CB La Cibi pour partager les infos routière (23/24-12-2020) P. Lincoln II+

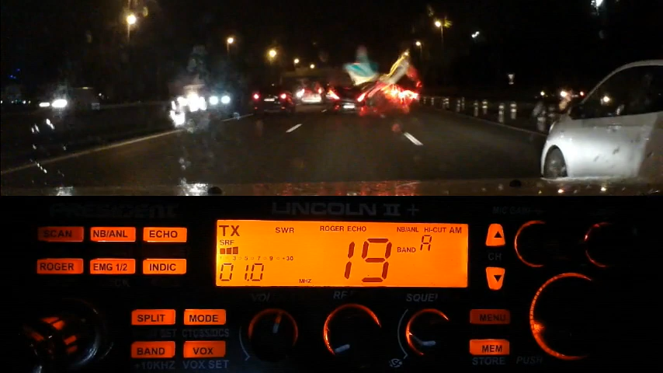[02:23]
Donc en direction du pont d'Aquitaine, autrement dit, je sais pas, il y a quelqu'un d'autre là derrière, là justement, là sur le canal. S'il a des infos, vas-y en avant, commencez là en direction du lac. Ah zut, je l'entends plus, quoi. Sur le pont, je l'entendais, mais là, c'est fini, ça passe plus.
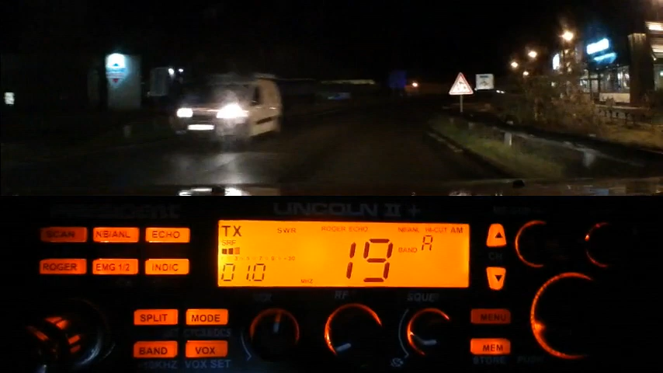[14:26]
J'arrive sur le pont Rive d'Arsin. Et je prends le micro, je dis comme ça, c'est le bordel sur la rocade de Bordeaux!
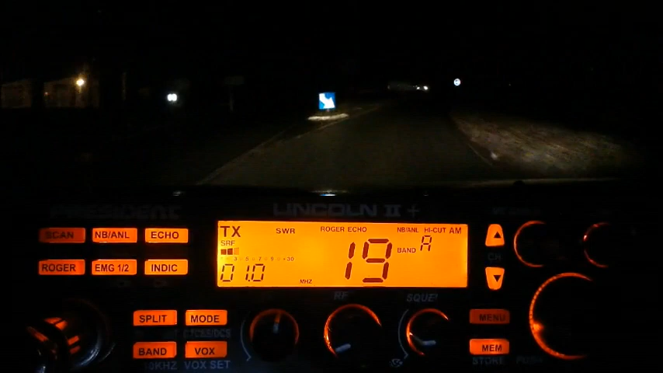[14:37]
Ah, putain, nom de Dieu, ça a déchaîné les foules! Putain, pour le coup, tout le monde a pris le micro et puis en avant.